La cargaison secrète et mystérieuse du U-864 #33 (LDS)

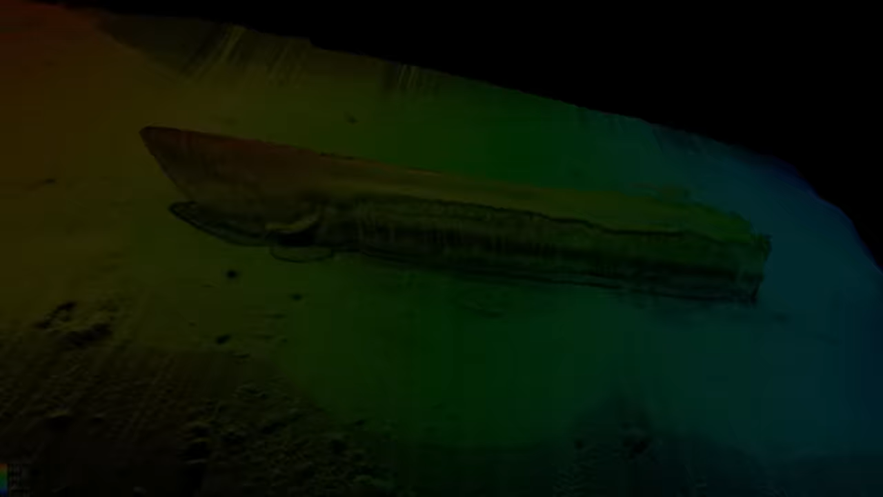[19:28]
En 2003, un pêcheur retrouve une pièce du U-Bot dans ses filets et décide d'appeler un historien Après avoir retrouvé et localisé l'épave qui gît à 152 m de fond Les chercheurs
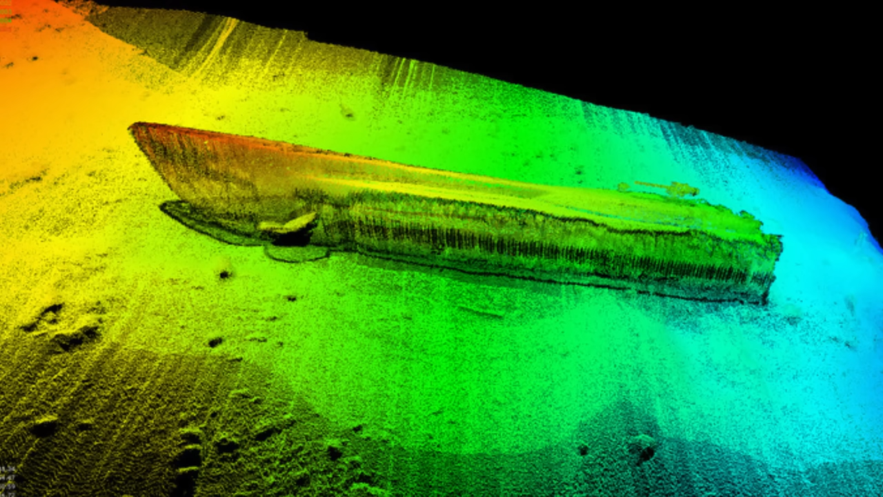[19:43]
et historiens remarquent que le U-Bot est coupé en deux Gisant de part et d'autre à 40 m